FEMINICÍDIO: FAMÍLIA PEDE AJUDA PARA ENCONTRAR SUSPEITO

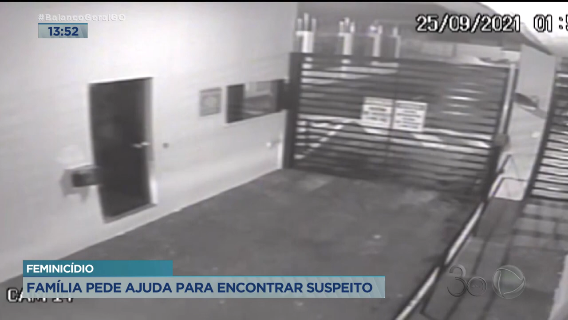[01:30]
Imagens de circuito da portaria mostram quando o suspeito está saindo com a moto e é abordado por Andréia. Ela tenta puxar o homem e, numa atitude de desespero, joga a moto no chão. Momento em que o criminoso parte para cima dela com uma faca. O suspeito fugiu a pé e até então não foi localizado.